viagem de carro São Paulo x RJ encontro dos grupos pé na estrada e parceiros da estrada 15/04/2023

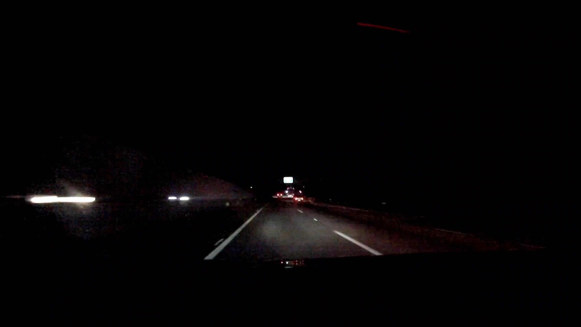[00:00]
Salve, galera! É isso aí, galera. BR-116, Dutra.
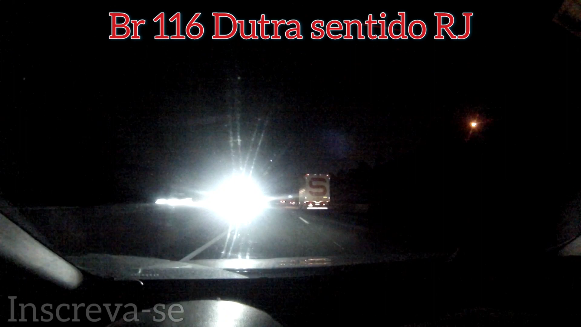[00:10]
Vamos ali dar um pulinho no Rio de Janeiro, ver a galera, ver os amigos. Vai ter um encontro lá amanhã, domingão. Vamos lá visitar a galera. A gente saiu de casa agora às 7 horas da noite. Pousar lá na casa do nosso amigo Alexandre Lopes.
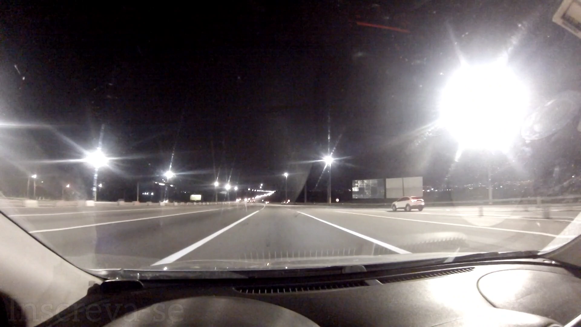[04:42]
Terceiro pedágio ficando para trás. E vamos seguir. Seguindo aí. Deus no comando, né? Vamos sendo guiados aí por Deus, soberano. Thank you. casa, eu peguei um trânsito, galera. Eu moro nas margens da Fernão Dias, né?
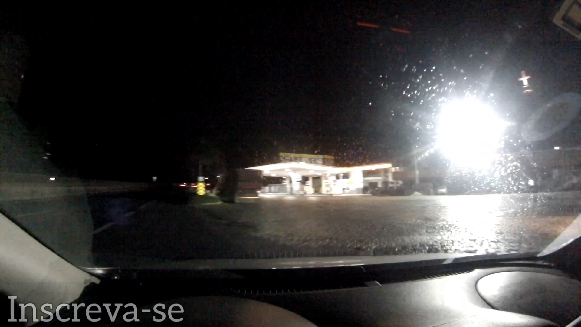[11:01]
Minha patroa tá com a flame aqui. Deixa eu ver se tá aberto. Acho que tá fechado.
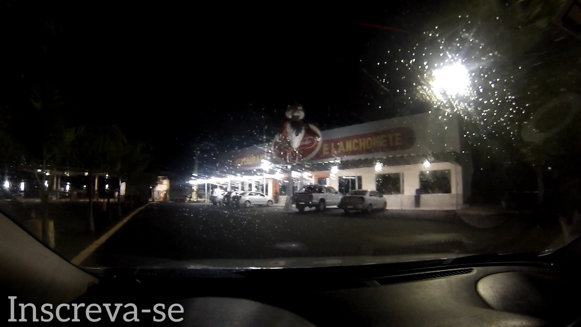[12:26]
Aí galera, achamos um lugar aqui pra...
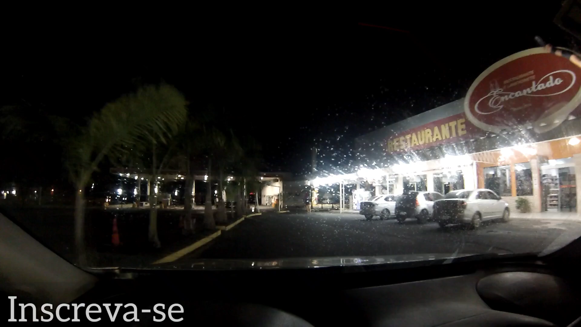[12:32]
que eu acho que vai ter uma alimentação. Faça um retorno e depois vire à direita.